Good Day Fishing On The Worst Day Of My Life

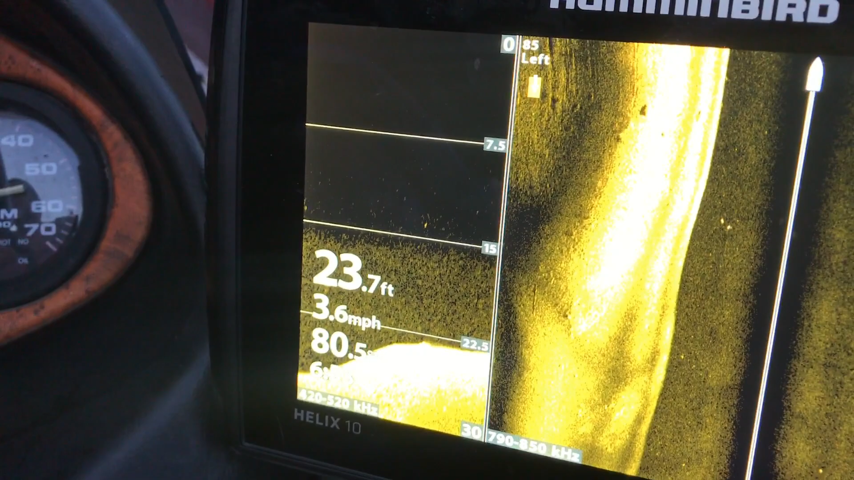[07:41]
On screen: depth 23.7 ft, speed 3.6 mph
my spot i'll hit it on maybe on the way back out unless i just see a bunch of stuff
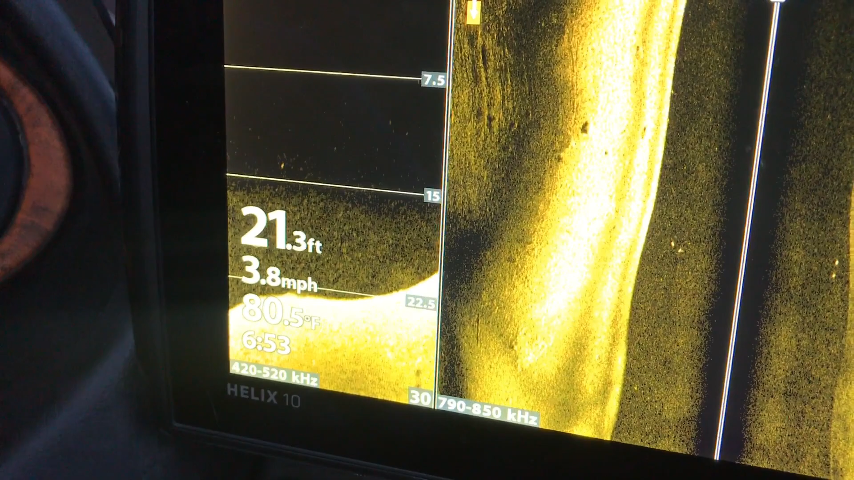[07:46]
On screen: depth 21.3 ft, water 80.5°F, speed 3.8 mph
now as you guys can see water temp is 80.5 so we're definitely up in the water temp area
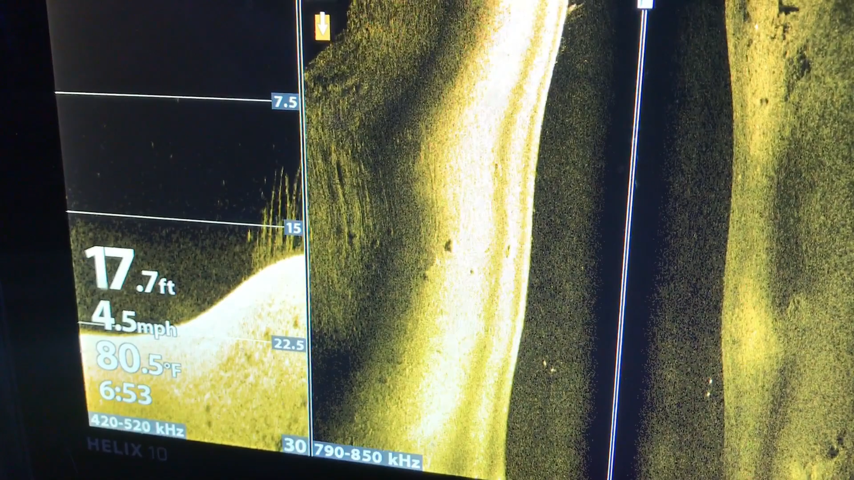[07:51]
On screen: depth 17.7 ft, water 80.5°F, speed 4.5 mph
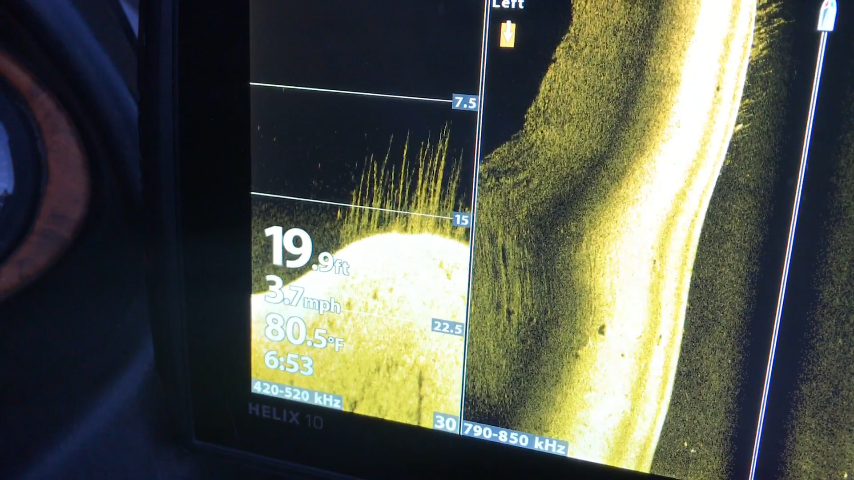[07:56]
On screen: depth 19.9 ft, water 80.5°F, speed 3.7 mph
and let's talk about conditions it was 68 this morning it's super humid like i said they're giving
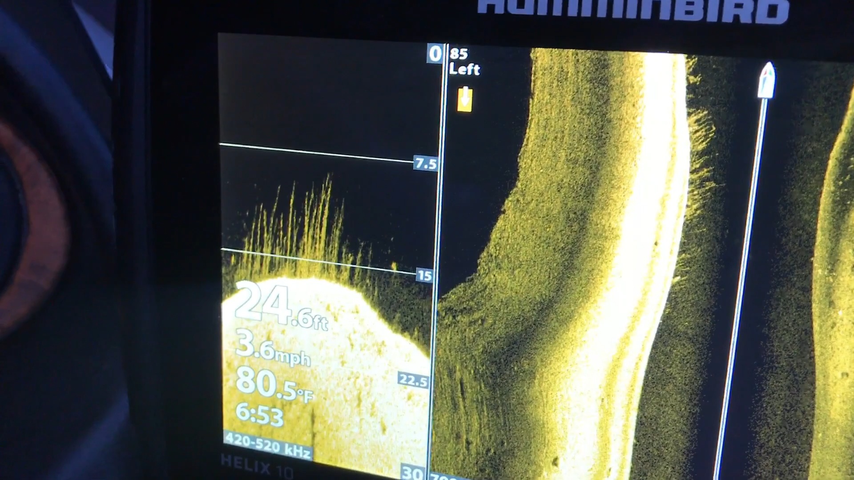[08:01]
On screen: depth 24.6 ft, water 80.5°F, speed 3.6 mph
some uh there's a fish sitting on the edge of the grass right there not seeing a whole
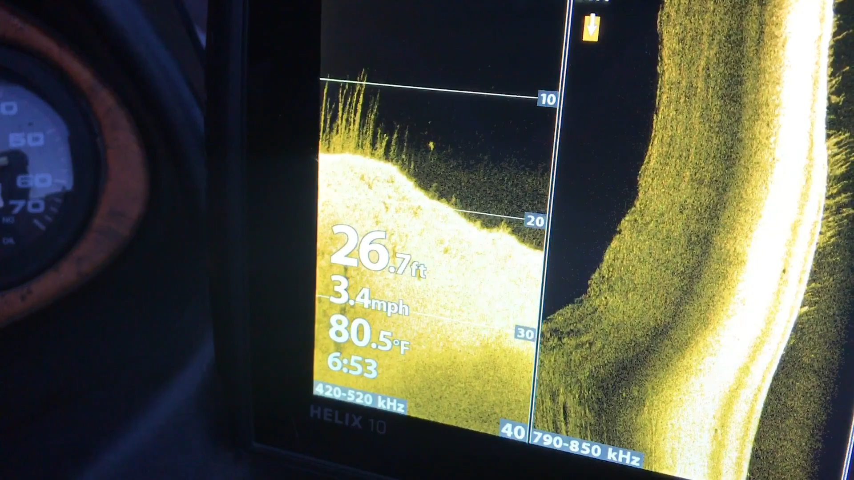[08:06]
On screen: depth 26.7 ft, water 80.5°F, speed 3.4 mph
lot back in here though they're giving some storms to roll in probably about two
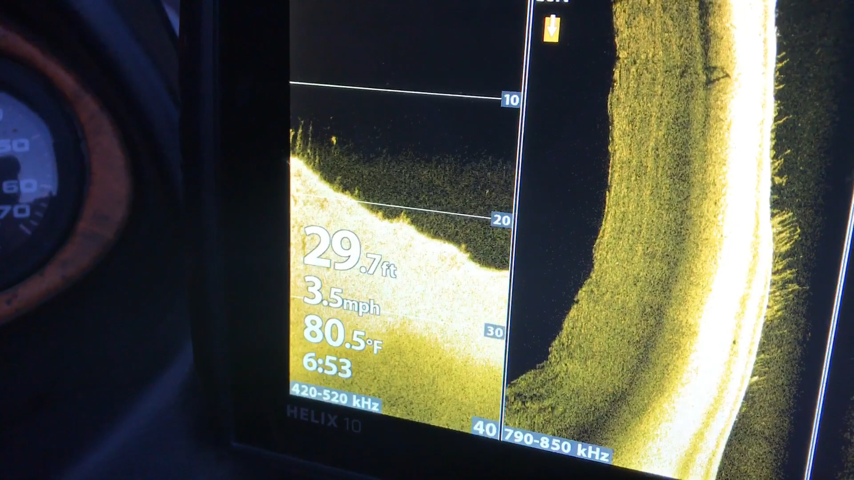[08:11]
On screen: depth 29.7 ft, water 80.5°F, speed 3.5 mph
o'clock uh which is bad which is generally when the bite goes down
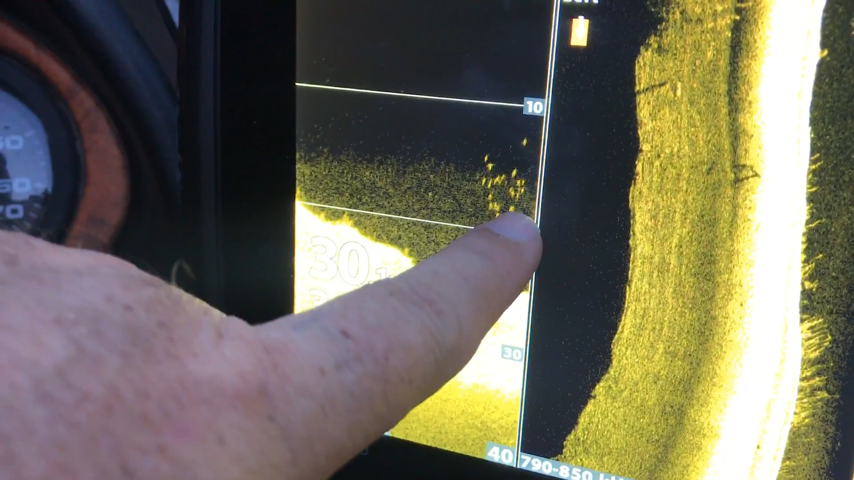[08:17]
now those right there are probably crappy guys you see that those are probably crappy maybe
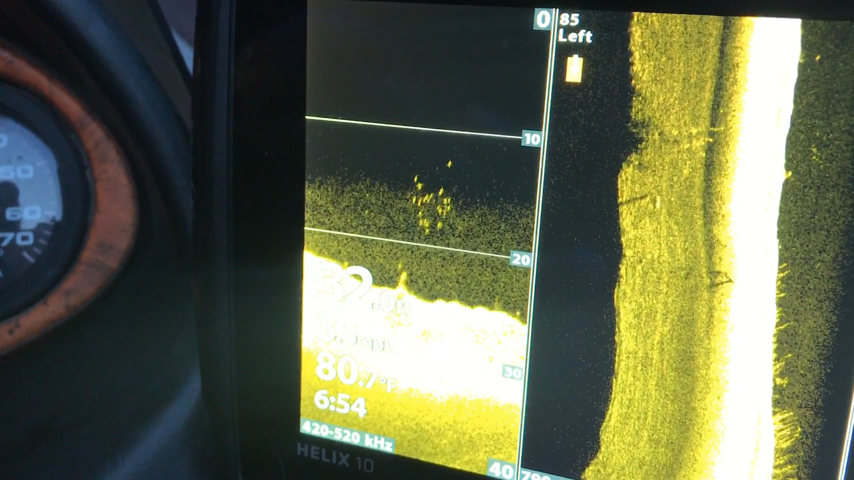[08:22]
On screen: water 80.7°F
bluegill uh and again they could be big big shad there might be a bass or two in that some smaller bass
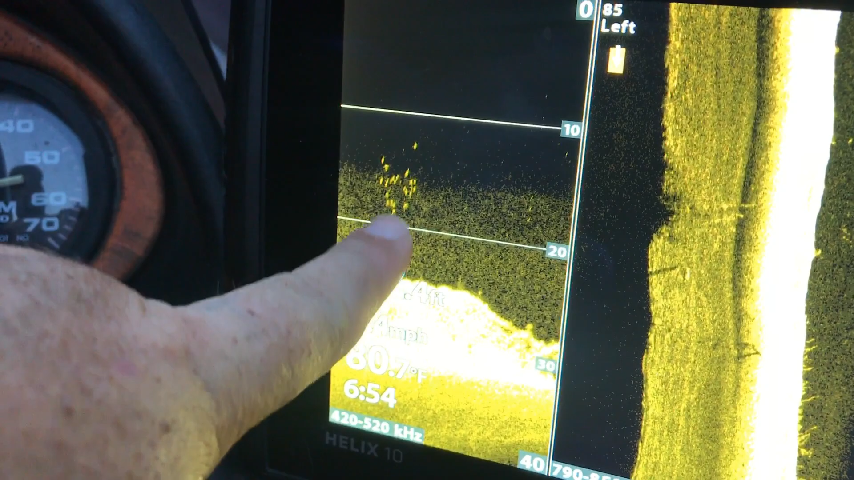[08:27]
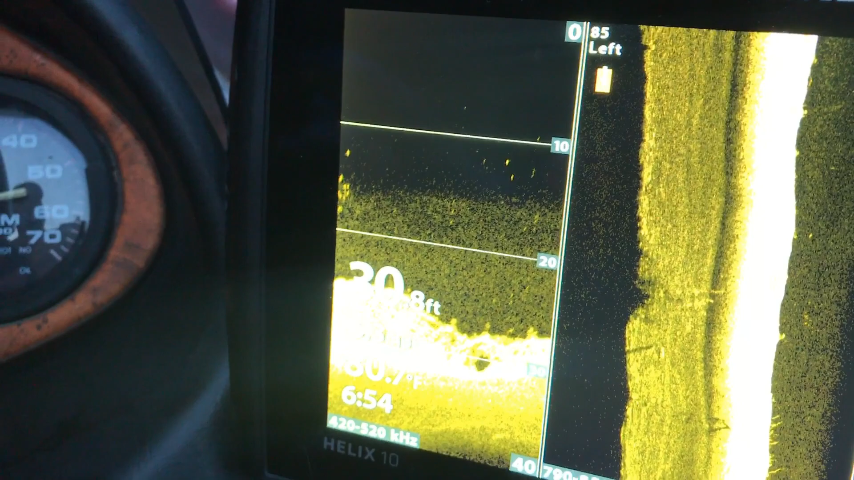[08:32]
they could be up suspended and roaming but so far i'm really not seeing anything down here that's just making me like